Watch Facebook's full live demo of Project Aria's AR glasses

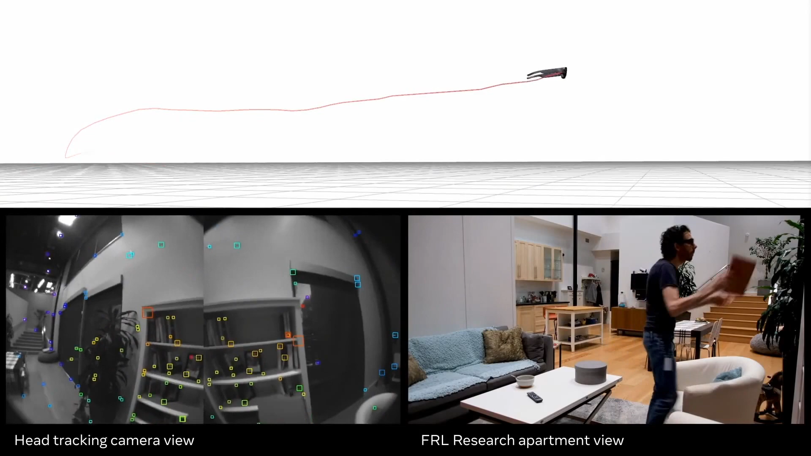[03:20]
In this example, we can see the trajectory of the device being calculated from both the camera and the IMUs as the glasses wearer interacts in an apartment setting.